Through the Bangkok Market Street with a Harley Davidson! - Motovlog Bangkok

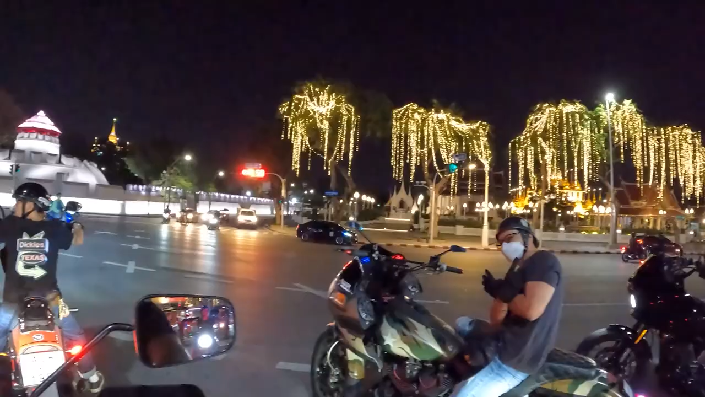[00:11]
and I'm beyond thrilled to ride with his motorcycle gang through the streets of Bangkok.
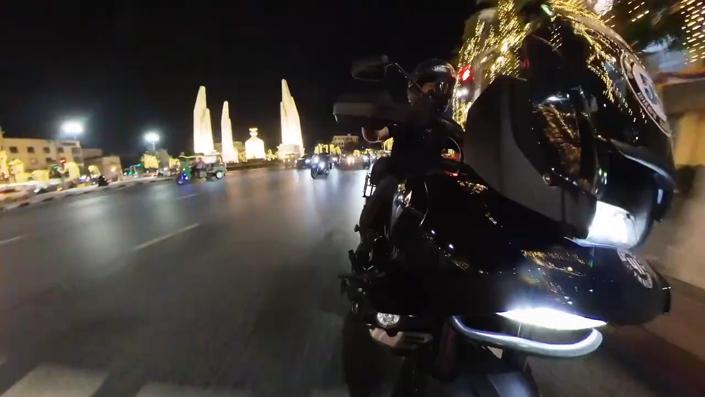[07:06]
Oh, here comes all the bikes.